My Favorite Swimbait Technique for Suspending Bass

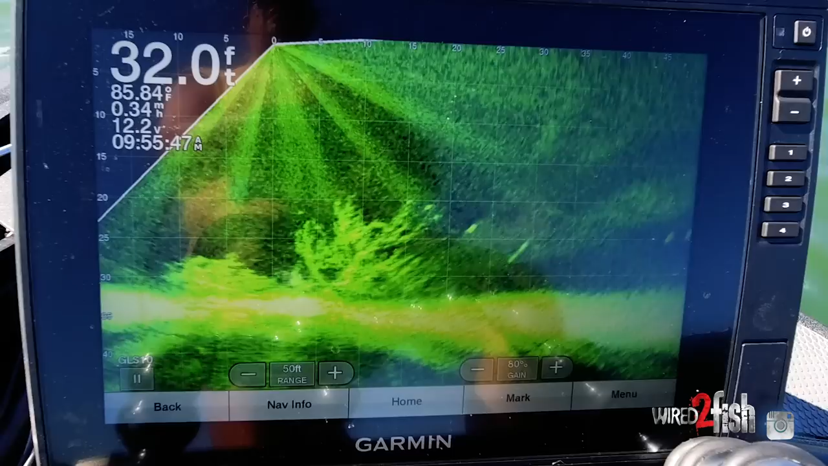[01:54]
On screen: depth 32.0 ft, water 85.84°F
take the swim bait and, you know, cast past where you see them on the screen, let it get down to their level, watch your bait fall, get it to their level, and then start whining over the top of them. I like to keep it over the top of them. I think that's more effective. I've played with a variety of baits this week.